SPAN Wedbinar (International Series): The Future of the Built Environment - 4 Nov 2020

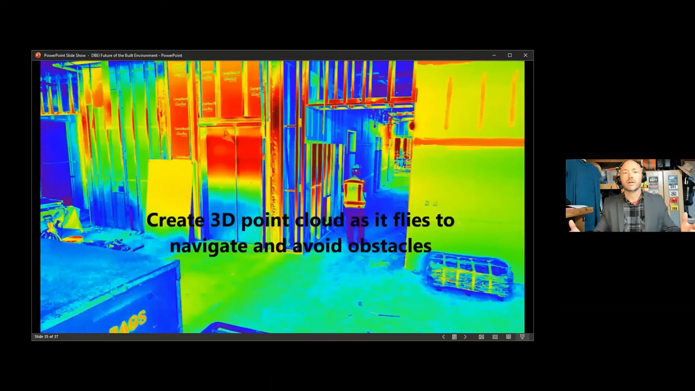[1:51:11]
But as you see here with the flash there, it says, creates a 3D point cloud as it flies.